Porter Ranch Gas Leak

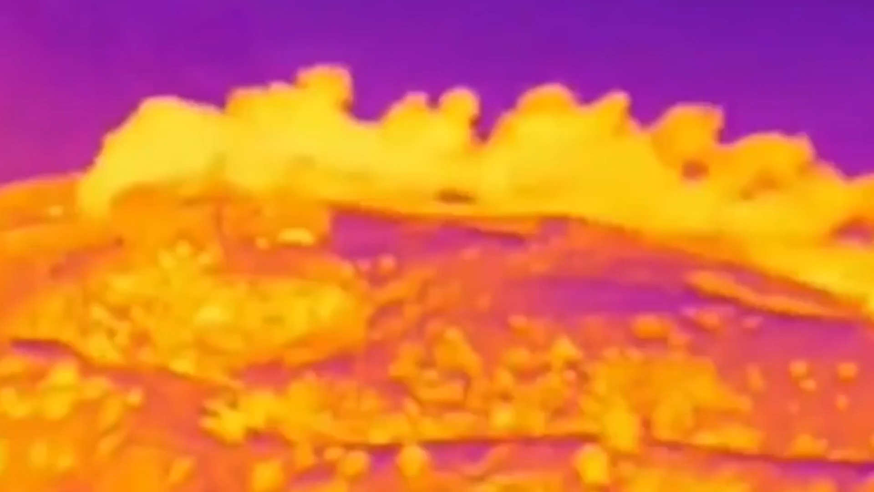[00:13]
A slow motion environmental disaster in California where a torrent of methane gas is spewing into the air.
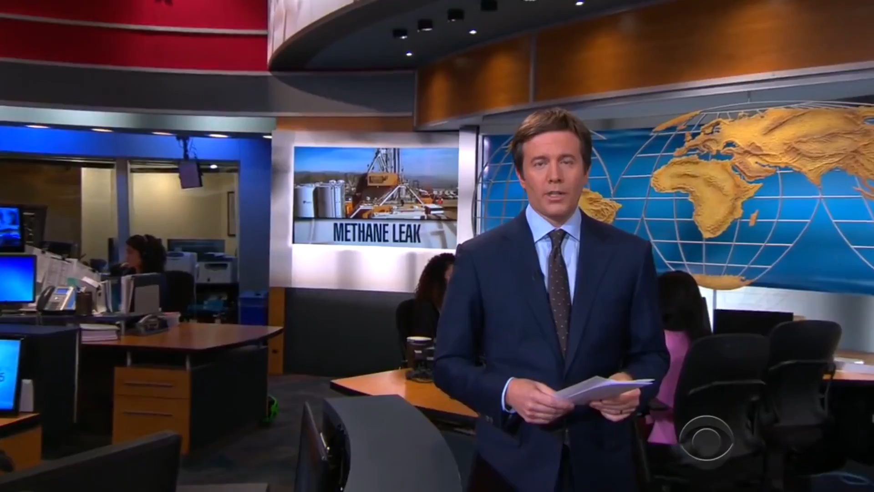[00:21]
Thousands have been relocated.
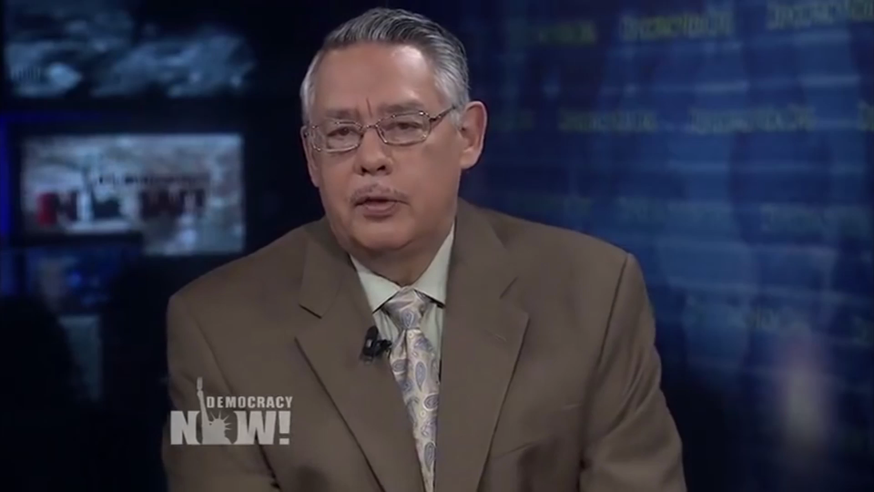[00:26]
We turn now to what's being called the nation's biggest environmental disaster since the 2010 BP oil spill.
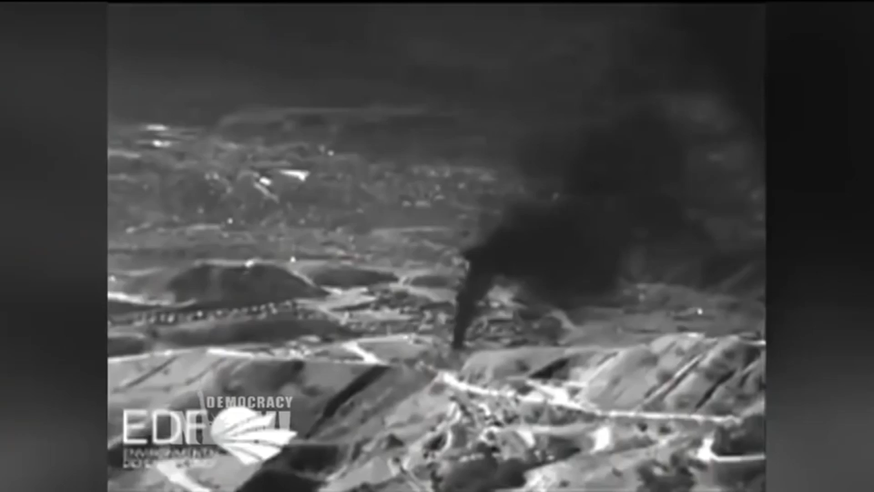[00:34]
A runaway natural gas leak above Los Angeles has emitted more than 150 million pounds of methane since late October. Thousands of residents in the community of Porter Ranch have been evacuated.